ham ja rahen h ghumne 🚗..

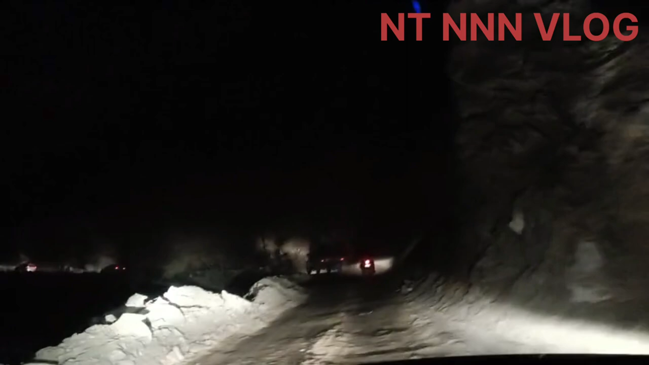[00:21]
रात का व्यू रोड देखिए यहां पर अभी कटिंग नहीं हुए है कटिंग चल रहे हैं आपको तो गुस्दनवादी रोड भी बड़े अच्छी बन जाएगी और यहां से सामने देख रहा है गोपिश्वर का नाइट व्यू पर देखिए
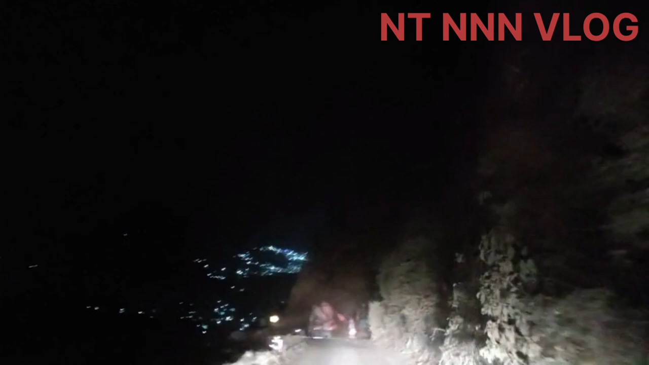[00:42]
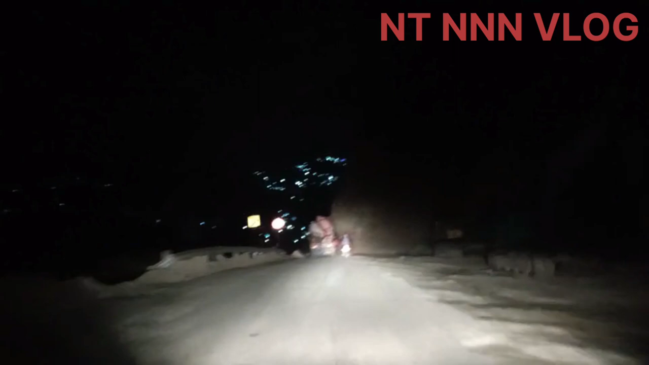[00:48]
देखिए जग मंगाता गोपिश्वर और हम लोग
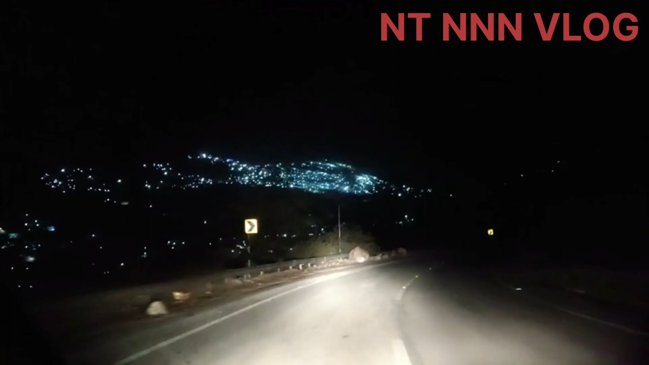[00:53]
पहुंचने वाले हैं चमोली जो कि अब कुछी दूरी पे आ जाएगा तो फिर मैं आपको दिखाऊँगी चमोली का मार्केट का टैक्सी स्टेंड और
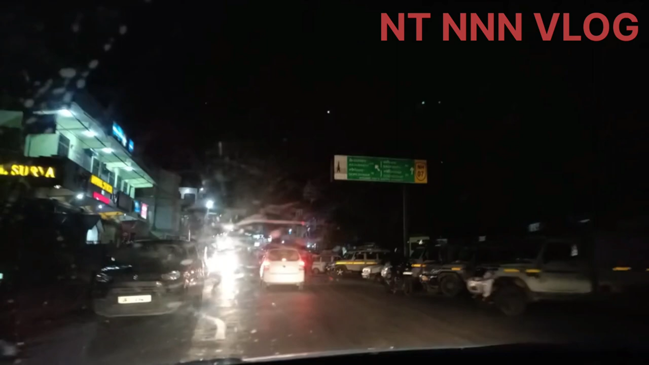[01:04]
हम पहुंच चुके अभी चमोली में तो यह देखे चमोली का मार्केट
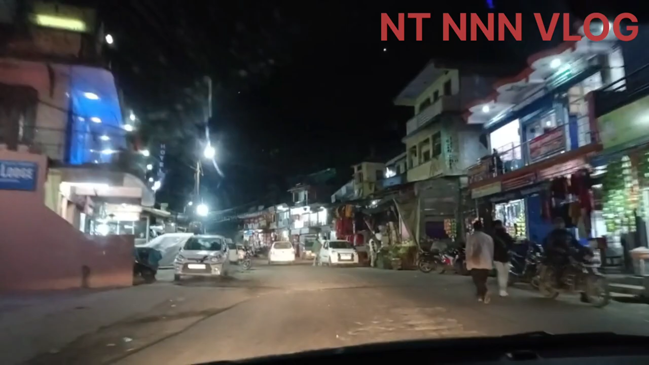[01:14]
और यहाँ से जाते हैं दो रास्ते, एक जाते है सिद्यपदिनाथ हमके तरफ, राइट साइट और हमें जाना न लेप साइट गोपिश्वर, ये जा रहे आगे बदिनाथ की उर, और हमें जाना नेचे, गोपिश्वर की तरफ,
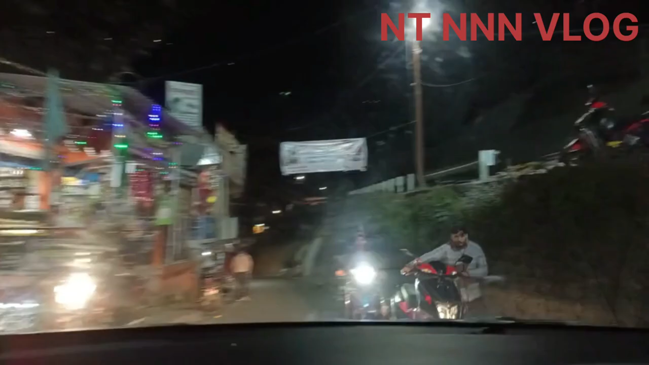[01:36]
यह है चमूली का थाना जनपत चमूली चमूली प्लीस जो
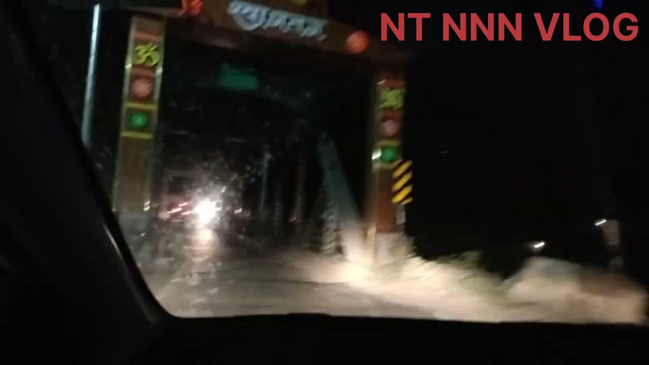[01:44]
की अलग
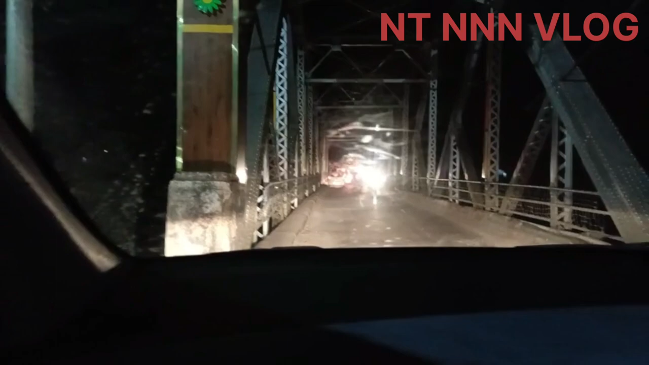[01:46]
नंदा नदी के उपर है अभी गाड़ियां आ रही है तो यह लिखा
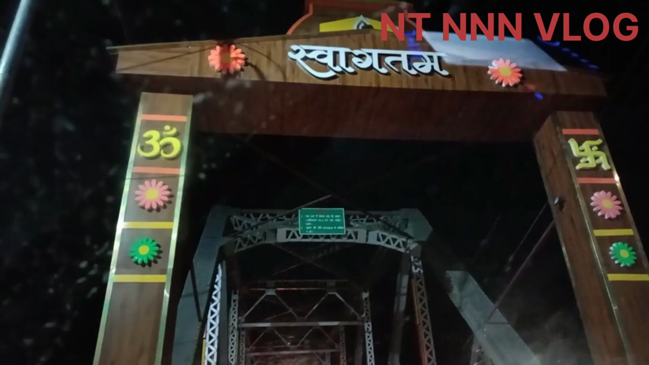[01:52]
है गोपिश्वार के लिए इस ट्वागतम यह देखे गाड़ियां जबरदस्ती जा रही है इसमें
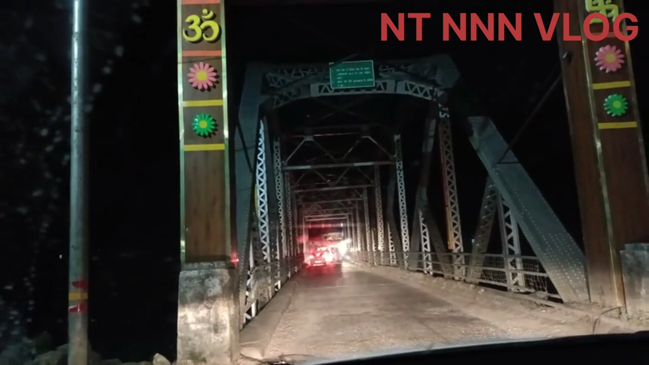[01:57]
तो यह देखे ट्रक को पीछे करके गाड़ियां इसमें से निकल चुकी हैं
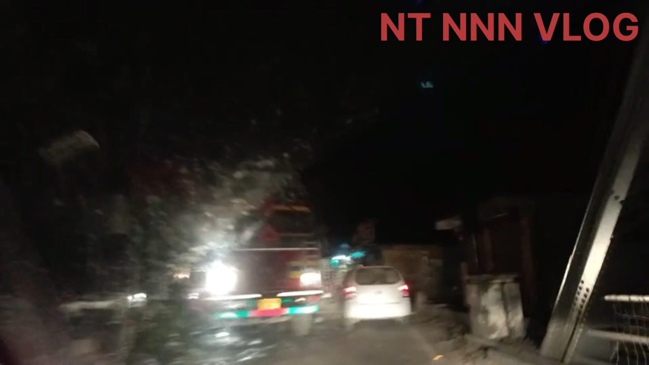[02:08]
अब
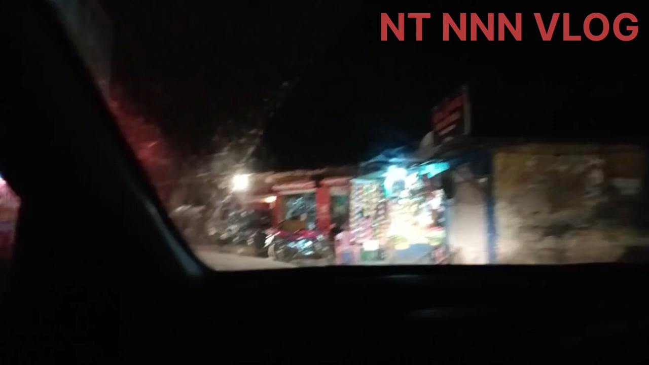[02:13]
हम पहुंच चुके हैं कोठेल संड में यहां से भी आगे निकले हैं तो यहां पर पहुंचे हैं रामपूर
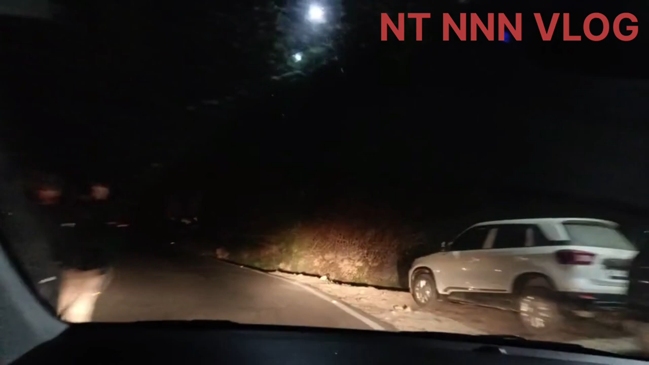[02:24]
यह रास्ता सिते घोपिशवर जा रहा है जिला मुख्याल है
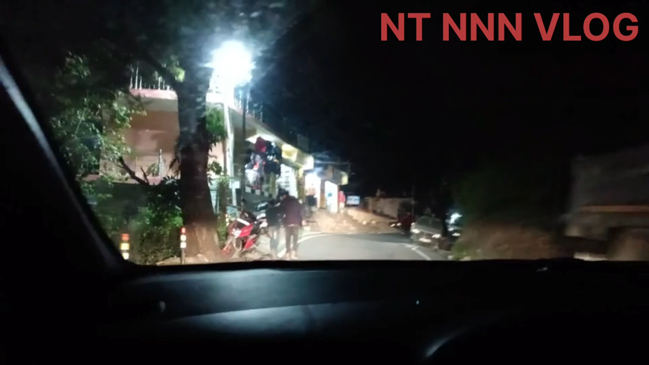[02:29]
और यहां चमोलिटी स्टिक का बिटेक को लेज है यहां जिसको कि हमें यहां पर से जाना पड़ेगा लैप्ट और मैं जा रही हूं सिले राइट साइड आप अब हाही हम पहुंच चुके है पोखरी बेंड जो कि राइट साइंड मुझे जाना है ज torch १ारी फो ख्री रोड विए और इधर में राइट साइड जा रही है उसी थे घौपिशवर की तरफ
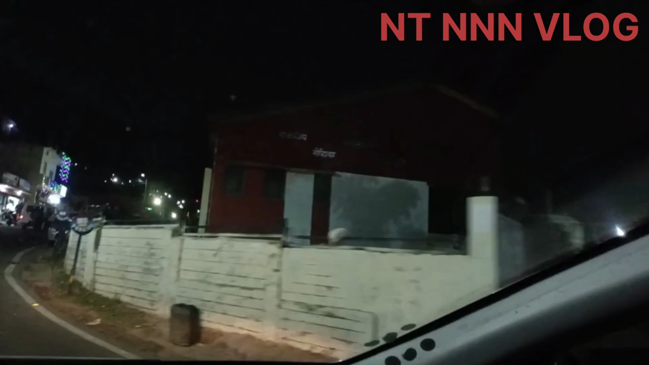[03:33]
टो यह है यह है गोपेश्वर का थाना खना? थाना
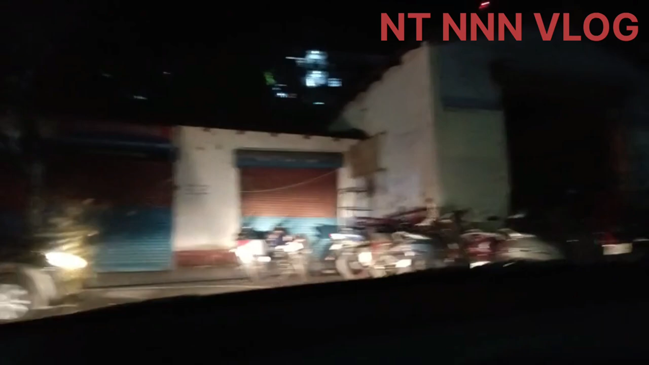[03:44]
गोपेश्वर का वो है? थाना खना जूश्वर का है गारी
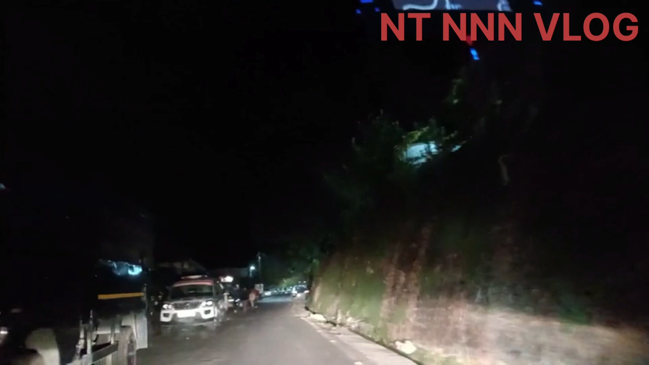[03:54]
तो यह है कोपिशोगा मार्केट और यहां की
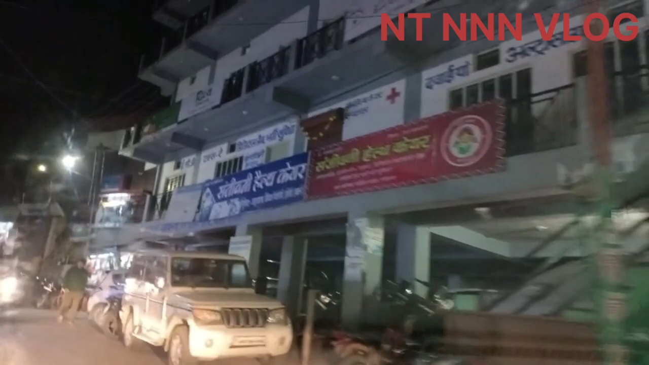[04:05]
अभी
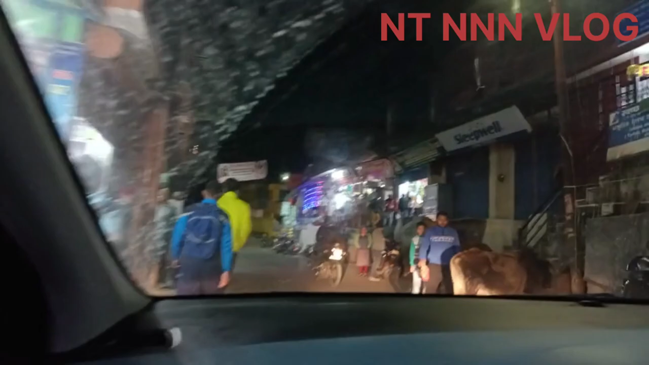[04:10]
सब लोग घर के तरह जा रहे हैं अपने रात हो चुकी है अभी बज़ रहा है साड़े साथ